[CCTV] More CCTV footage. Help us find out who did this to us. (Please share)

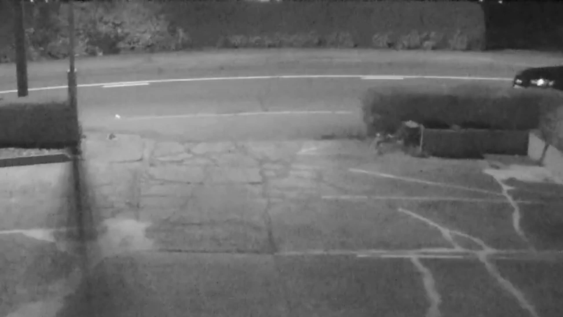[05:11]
And you can see when I play it, you can see them walking here. Now one of these guys far away has not got a hood. You can see the last person hasn't got a hood on. I'll play that again for you so you can see. You can see.
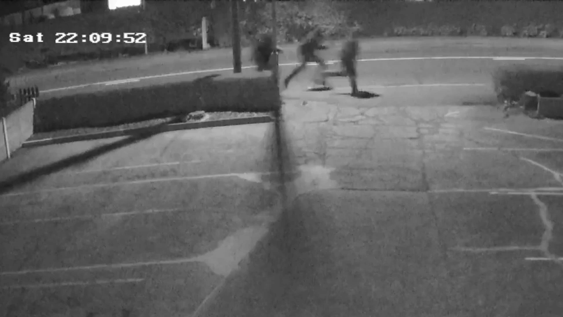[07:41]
And for those of you who have just joined, I want to show you the video of them walking again.
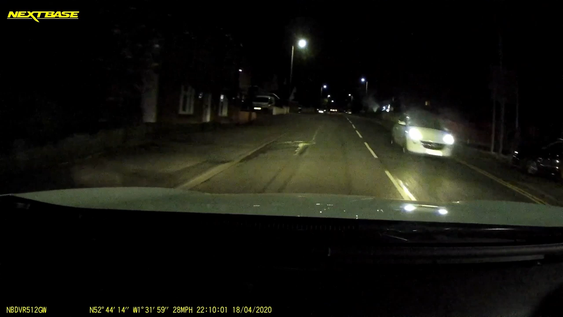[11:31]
dash cam footage of a person that was passing. And as you can see here, this is the dash cam footage of him passing our house as the car is on fire here and on the right, as you can see. But what's interesting is this is the guy that was actually delivering the pizzas with the Audi A4. He saw them run across, run up the road.